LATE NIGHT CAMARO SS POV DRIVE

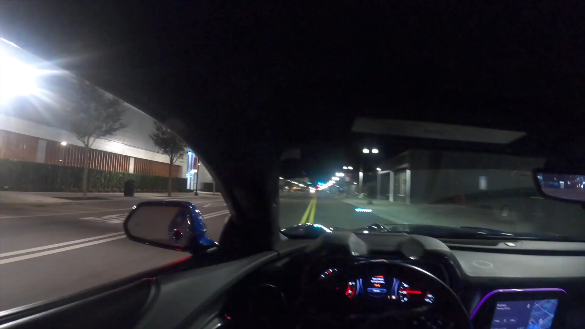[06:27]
Hella red lights, bro. We ain't even gonna be able to act up like we want to. Get your shit. Jump through the window. Damn, Bill, we getting caught by every light in downtown Orlando.
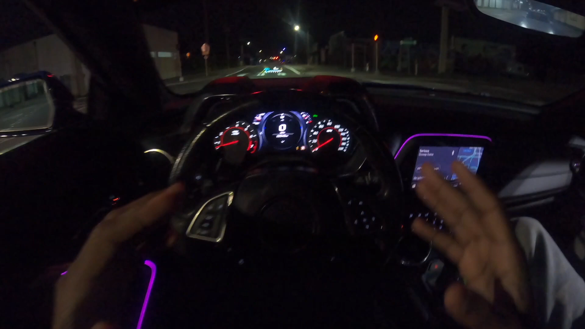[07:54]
I cannot see this light right now, bro. That's why I'm ducking, looking like this. I don't know if it's red, green, yellow. Look how that nigga looking to see the light.
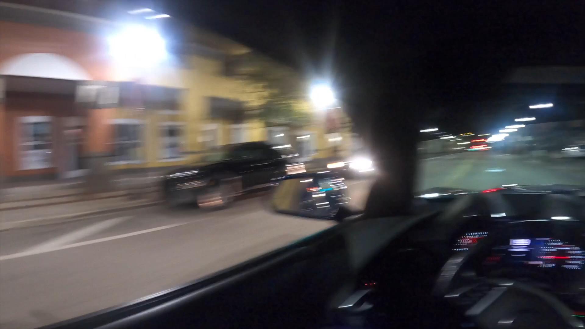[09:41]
Gonna actually get in the city right now, get y'all a little city POV. I would make that bit make some noise, but I know y'all just seen that cop right there. That's what he waiting on. Oh, he kind of down. He wasn't waiting on me at all.
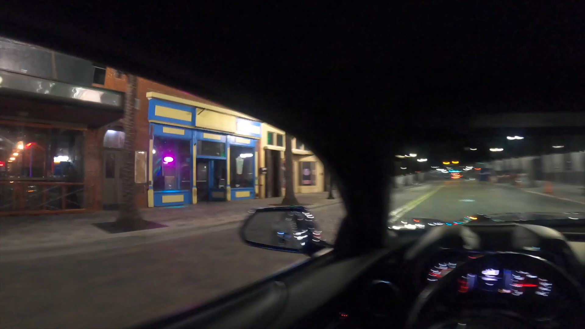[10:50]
Alright, we in downtown Orlando now. We out here by the clubs.